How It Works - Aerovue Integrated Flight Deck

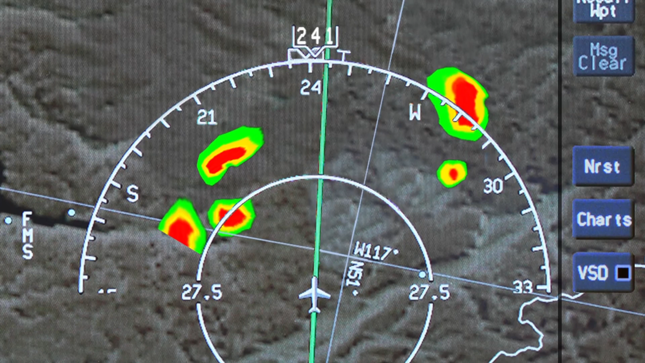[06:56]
enabling easier tactical navigation around weather systems while planning for weather further along your route of flight.